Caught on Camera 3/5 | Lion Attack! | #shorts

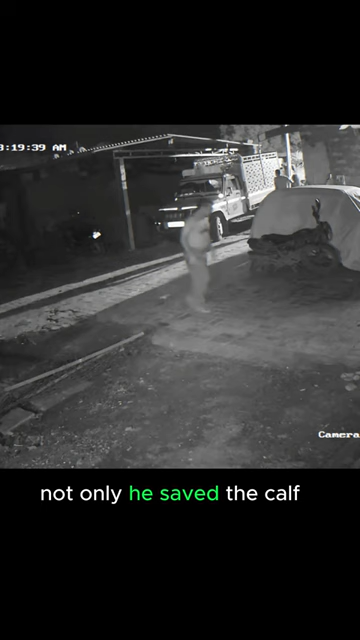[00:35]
Not only he saved the calf, but was heading out to see if the lion was still lurking around.